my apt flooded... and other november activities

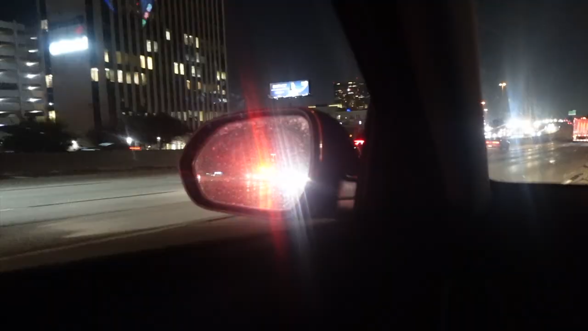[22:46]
Cars are passing the ambulance. The cars are passing the ambulance. The ambulance is not going fast. They do not care about that person's life.